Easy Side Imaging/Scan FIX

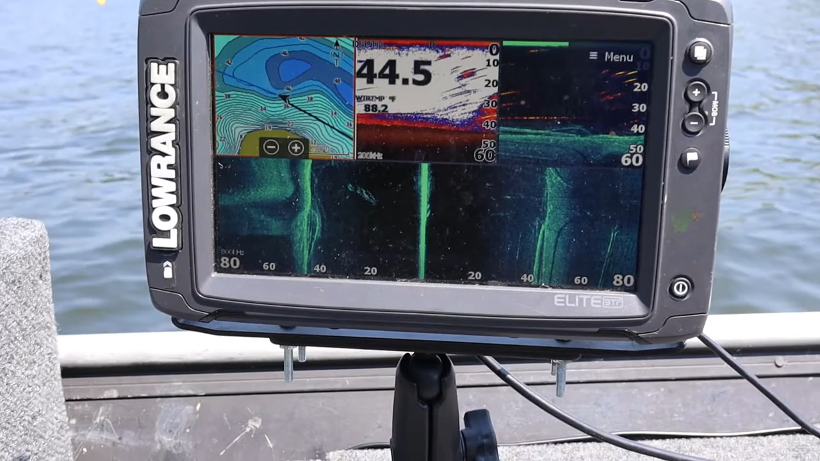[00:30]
Alright, so hopefully you guys can hear me over the top of the motor, I hope it's not too bad, I'm not trying to be too loud with it, but see right now, we get a pretty, you guys can see this here,
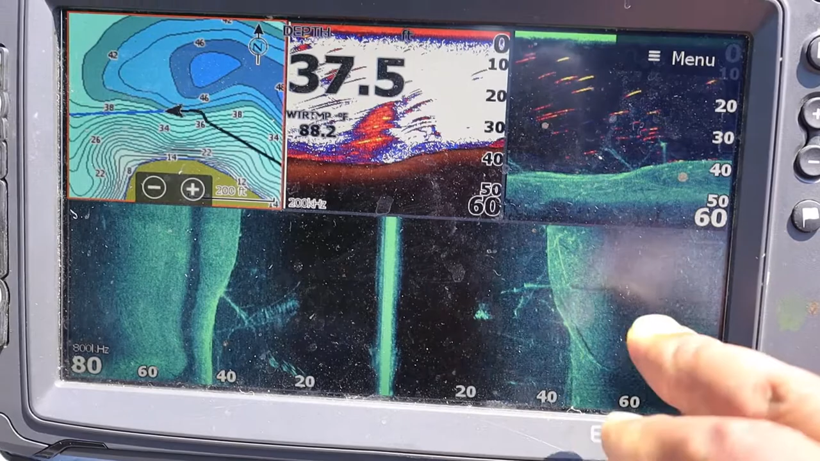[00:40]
On screen: water 88.2°F
I'm getting a pretty decent reading on my right hand side and you see there's nothing over here to my left.
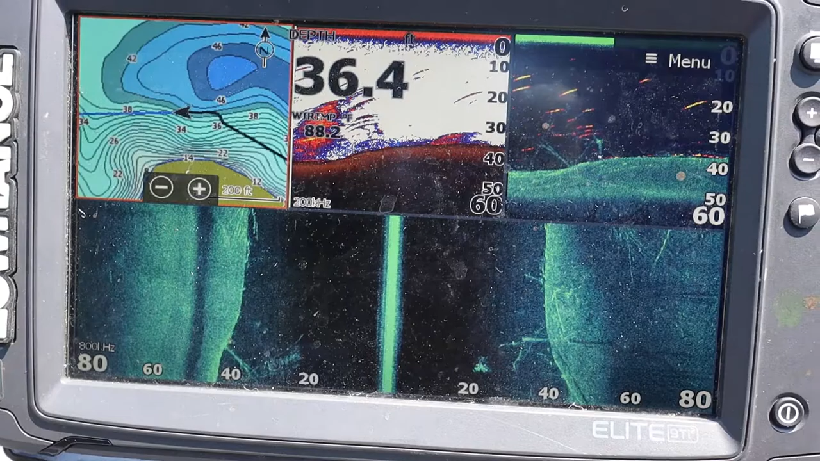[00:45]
Now I know this area has a bunch of, you know, wood, lay downs, things like that in this area. I'll get you guys a little bigger screen here,
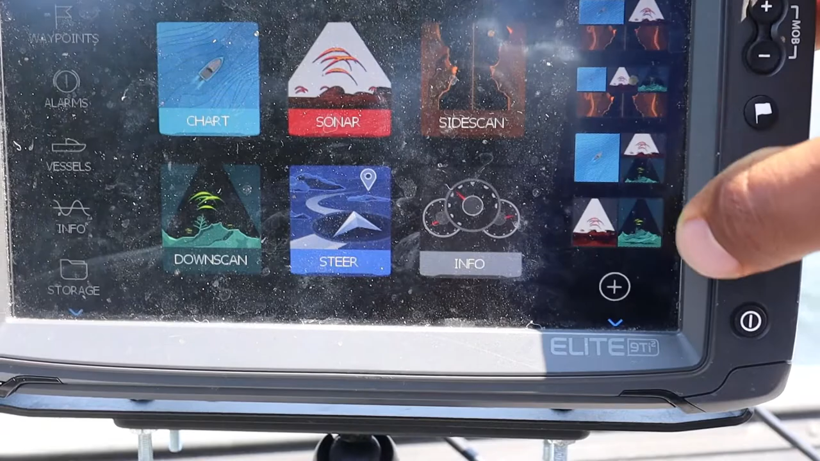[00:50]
side scan.
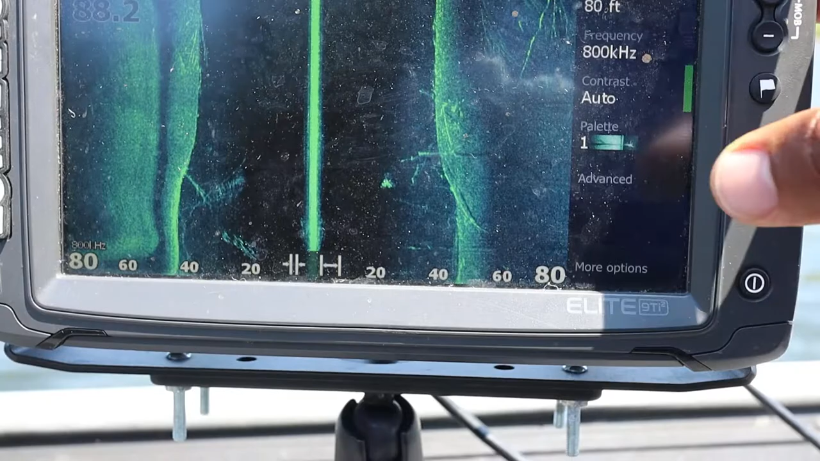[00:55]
So you see how, my, that definitely looks beautiful.
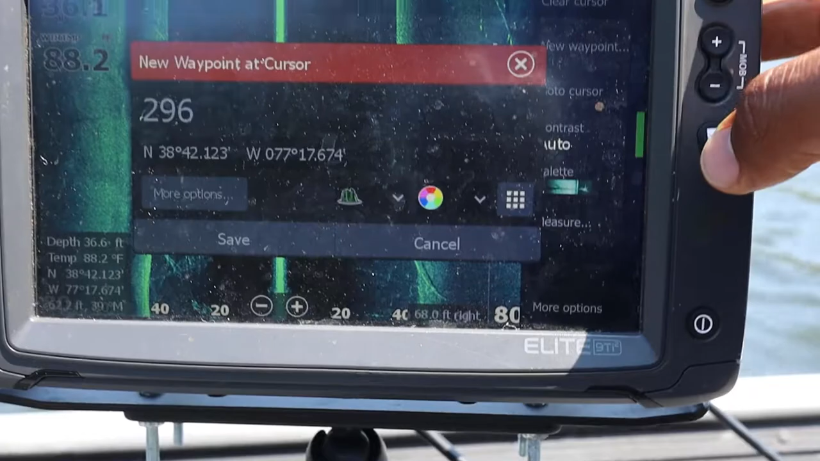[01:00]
On screen: water 88.2°F
Over here marking waypoints while we're talking. Tree.
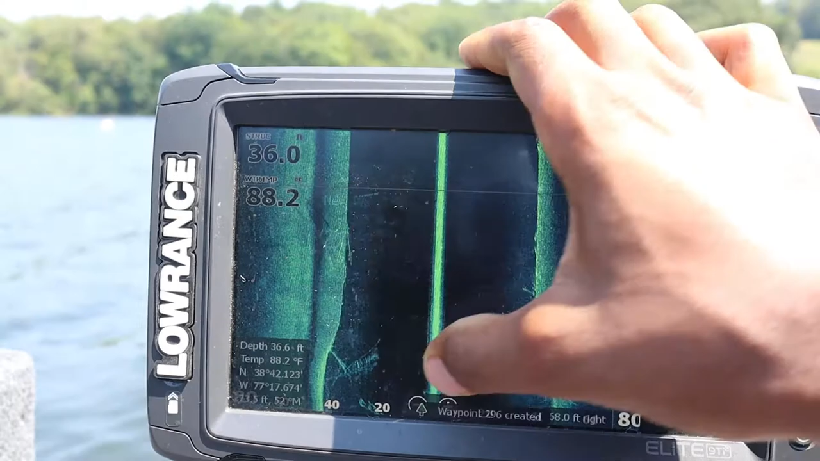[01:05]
On screen: water 88.2°F
Alright, clear cursing.
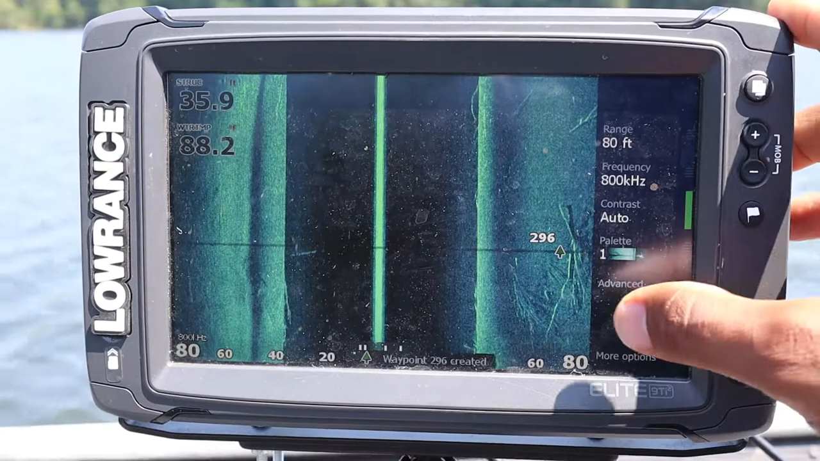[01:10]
Alright, so at this moment, I'm kind of putting along at a, you know, just a few miles per hour, maybe three miles per hour.
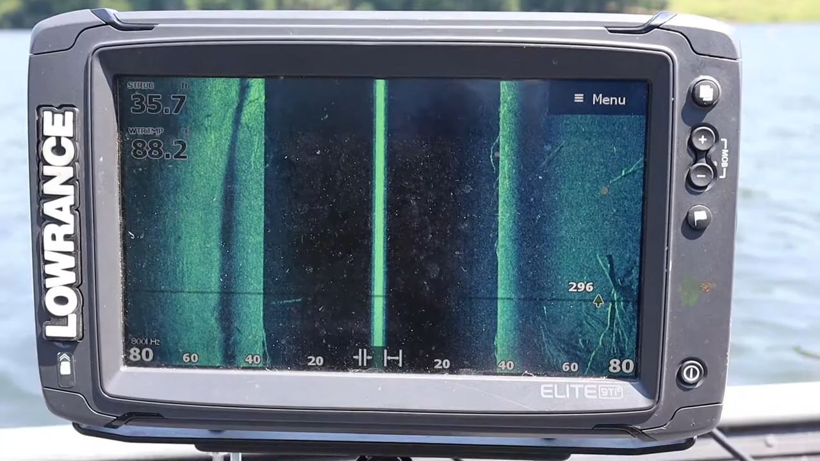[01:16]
And I guess I'm getting good readings on my right hand side.
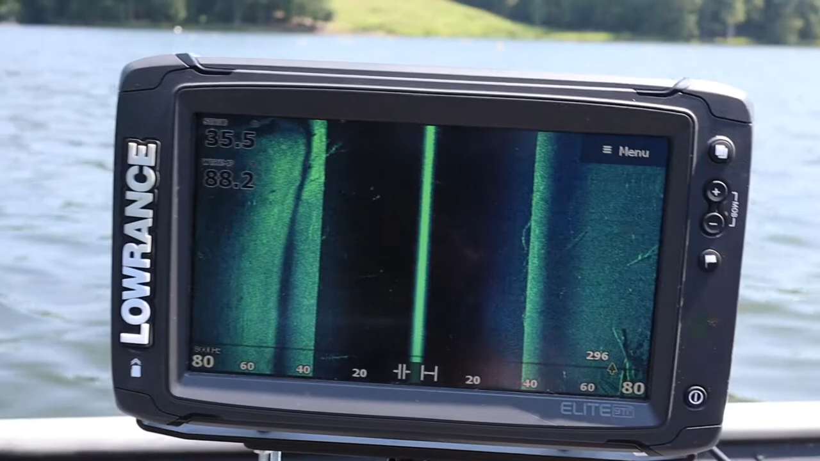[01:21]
And the left, left side, I guess I just know from experience of how this is a pose to show up.
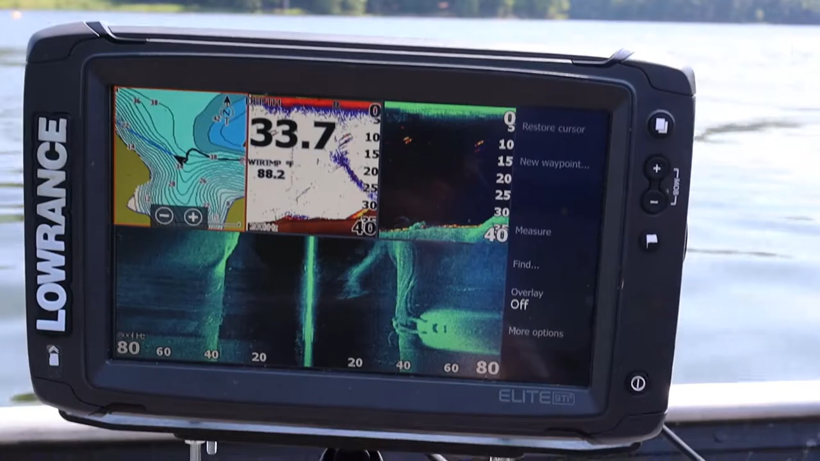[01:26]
Alright, so what I'm going to do here for a quick fix of seeing your side,
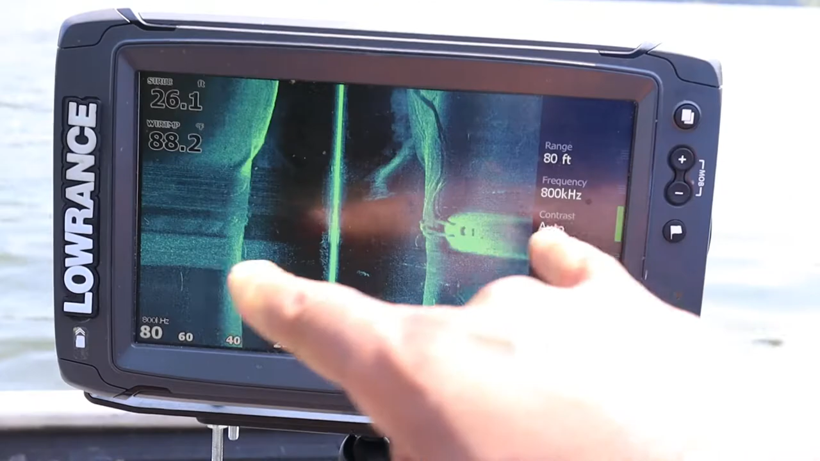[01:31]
On screen: depth 26.1 ft
side scan, you know, the best possible, or best possibility of seeing both sides.
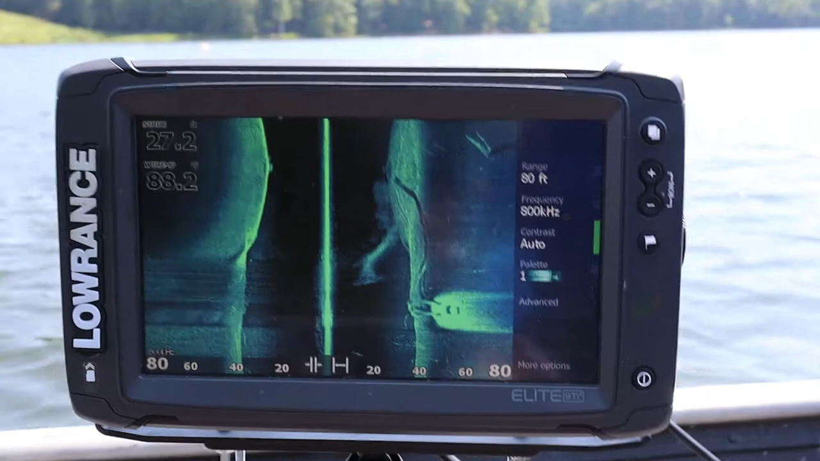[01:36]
All you have to do is trim your motor up to get it out the way of that transducer.
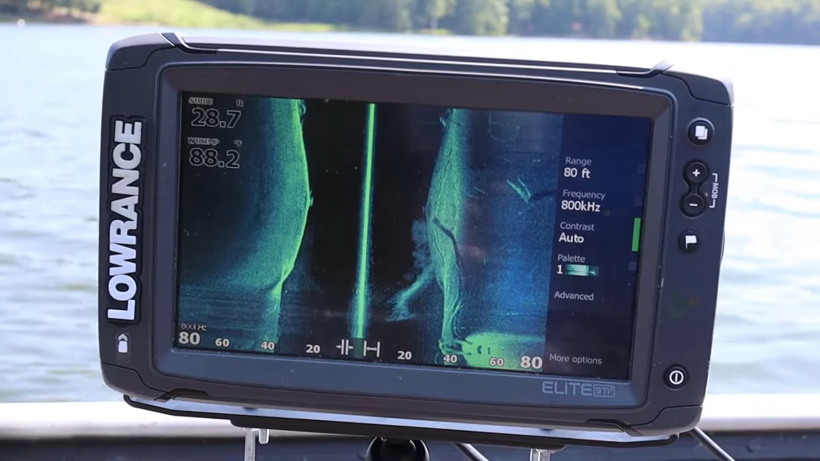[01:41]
I know my, I do have a tiller, good old, good old tiller.